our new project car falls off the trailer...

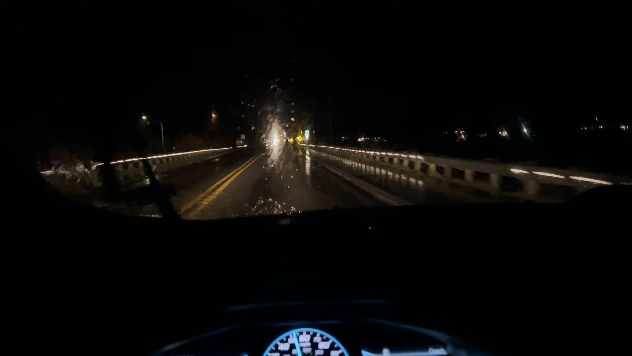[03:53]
got his car his new car his new project car falling off the trailer or the dolly or whatever the fuck they're doing so
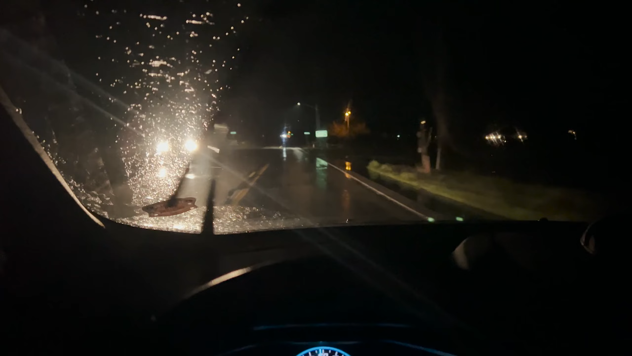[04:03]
we're gonna go rescue them right now let's get it bruh this rain is so bad i can hardly see anything right now i think it's mostly people kicking up water from the road but it is a bitch and everybody's slowing down come on go faster i just trying to go look at these idiots sitting here in